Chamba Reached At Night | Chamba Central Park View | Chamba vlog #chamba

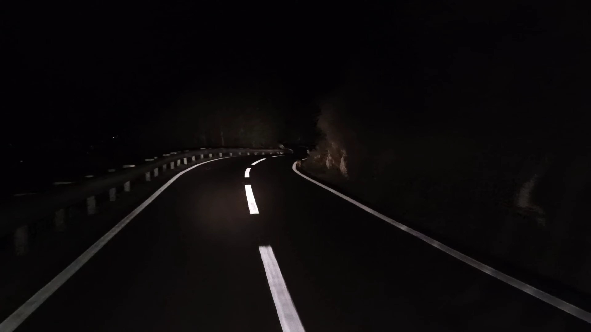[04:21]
और बहुत अच्छी रोड है बाइक चलाने में भी बहुत मुझार है मेरे साथ से टैंप्रेचर है यहां पर 15 डिग्री और आईए और इंजोई करिए फिर जाते हैं हम याके चंबा को एक्स्प्लोर करते हैं अरे क्या हो गया